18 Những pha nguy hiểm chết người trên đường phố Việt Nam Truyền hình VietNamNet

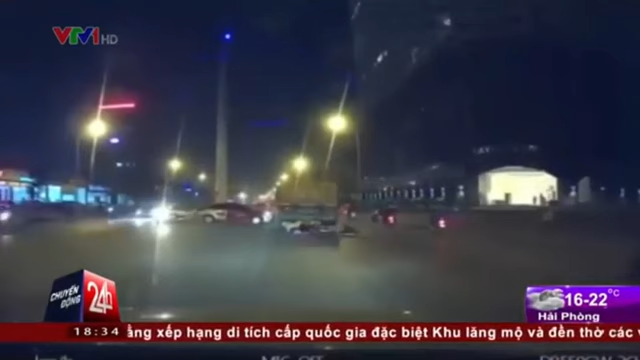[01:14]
Rất may cả 3 người trên xe không bị chấn thương nặng. Thế nhưng, những người lớn này chắc sẽ không bao giờ dám đánh cược tính mạng của con mình thêm một lần nào nữa.